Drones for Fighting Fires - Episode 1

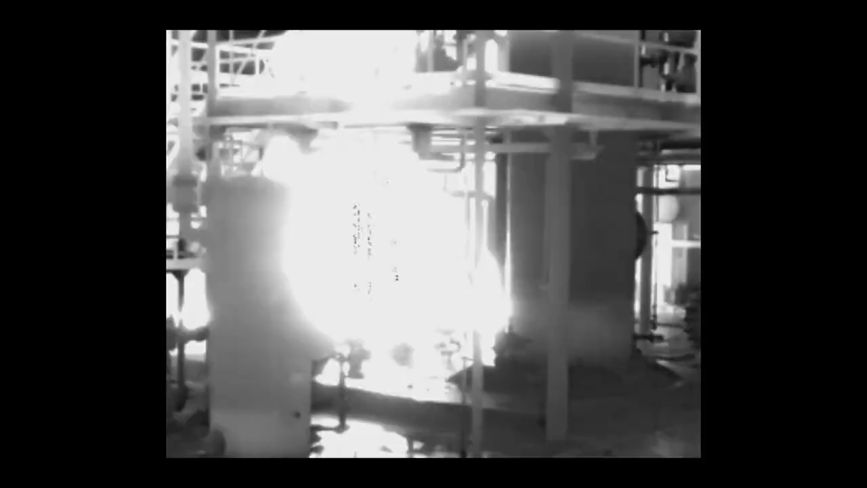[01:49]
thermal video anywhere on-site instantly gives the incident commander real-time perspectives
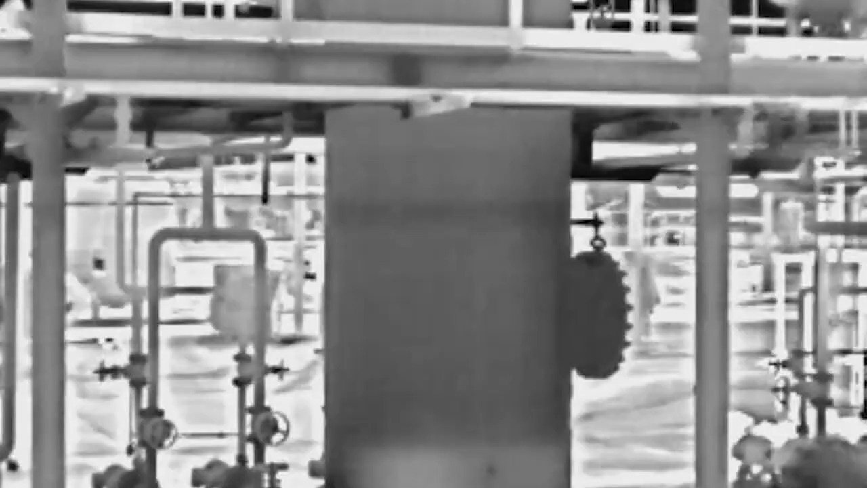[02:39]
As the main fire abates, the lieutenant uses Skydio X2's FLIR thermal sensor to spot any remaining hotspots within the structure.